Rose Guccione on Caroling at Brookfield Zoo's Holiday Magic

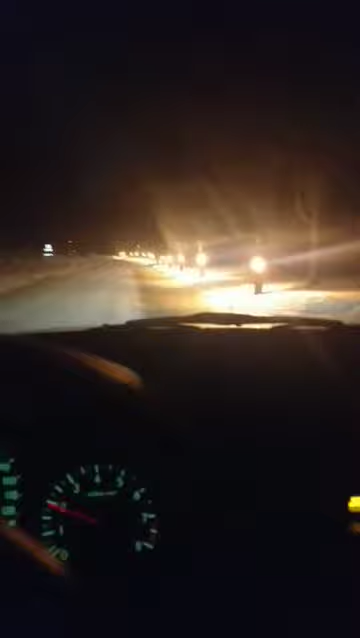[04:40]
out so pretty it's so pretty it's so pretty and it's so cold it is literally four degrees
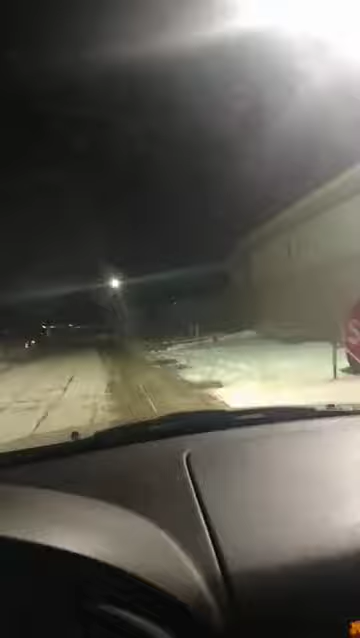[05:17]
and stop 10 miles per hour job for the human i don't know what's going on there i don't know what's going on there let's see all these pretty lights it's just pretty me likey
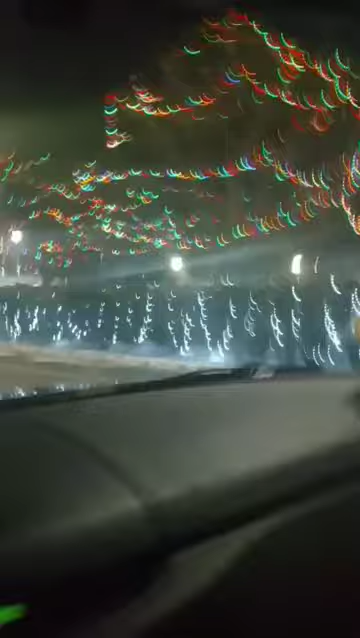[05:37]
there's some more more lights bye bye